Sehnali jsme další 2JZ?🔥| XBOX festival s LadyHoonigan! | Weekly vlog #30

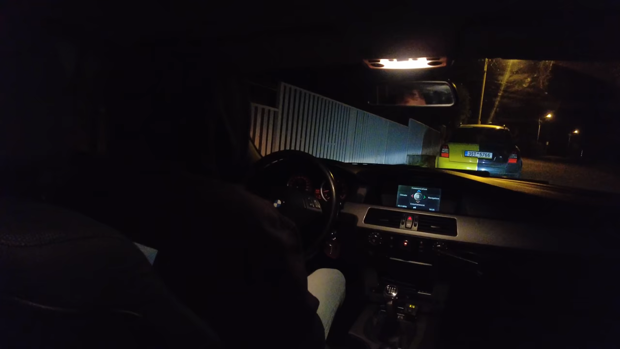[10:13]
Nevím, jestli jsem kamo připravený na to, že budeš řídit a povezeš nás. Mám strach. No to co? Jo, my to tady budeme totiž jebat. Tak jedem. Za dobrodružství. Svítí ti motor jako mě v Lexusu.